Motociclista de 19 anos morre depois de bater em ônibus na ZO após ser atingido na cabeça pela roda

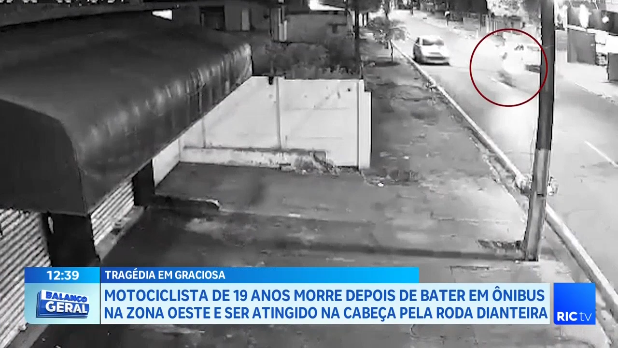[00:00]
Essa moto que tá passando no detalhe, vai acabar se envolvendo num acidente com ônibus. O Moisés tem informações. Como é que foi essa batida, Moisés?